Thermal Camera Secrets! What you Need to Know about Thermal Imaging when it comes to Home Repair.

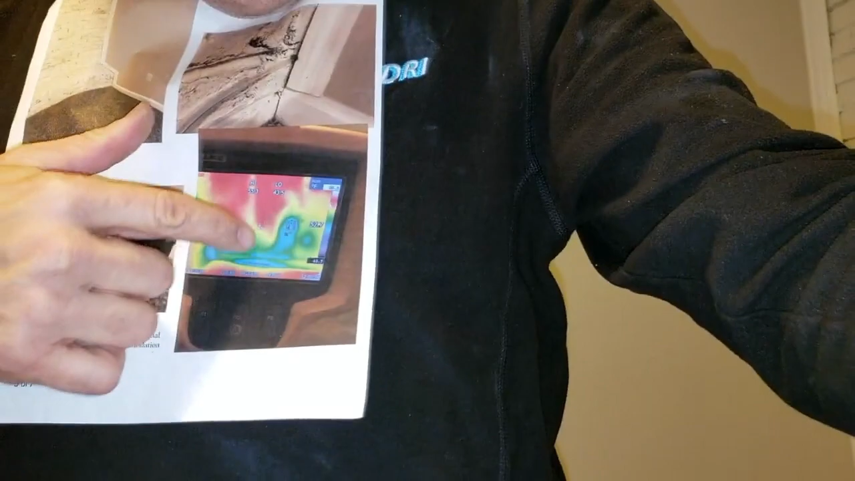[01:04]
All right, with this thermal imaging, if you see this right here,
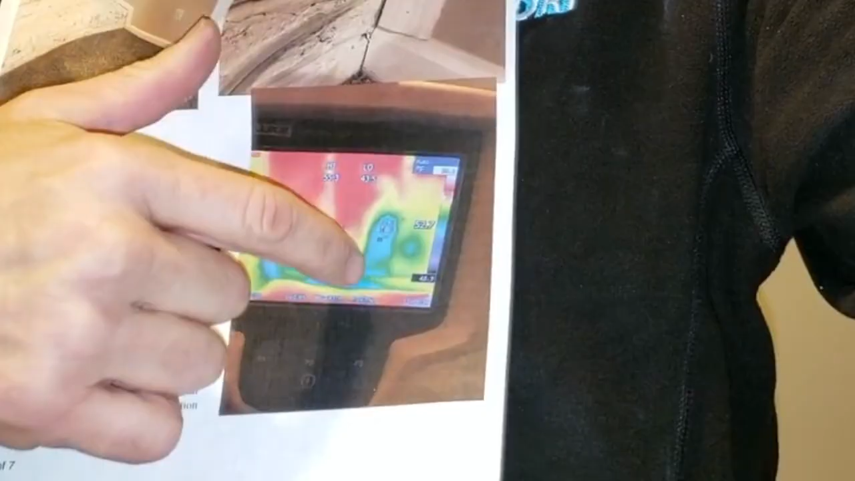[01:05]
here and you get one spot here, okay, it looks like it's soaking wet.
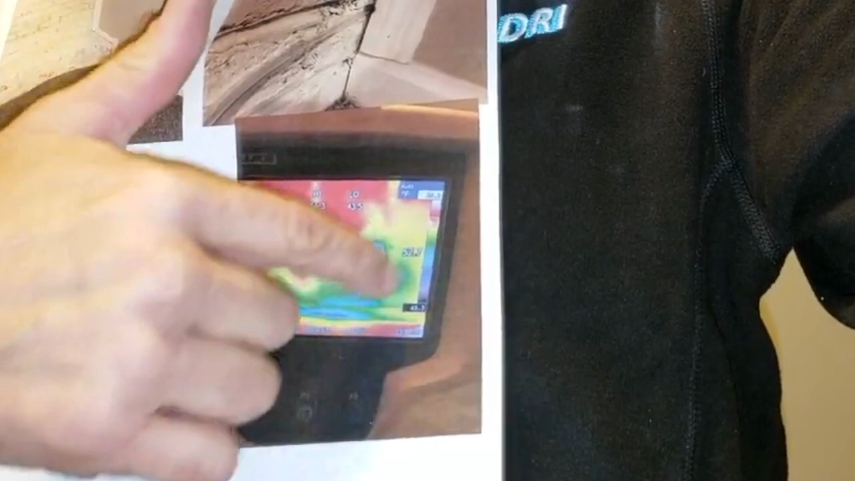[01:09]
Okay, and this is wet here, okay, down through here. This actually wasn't wet.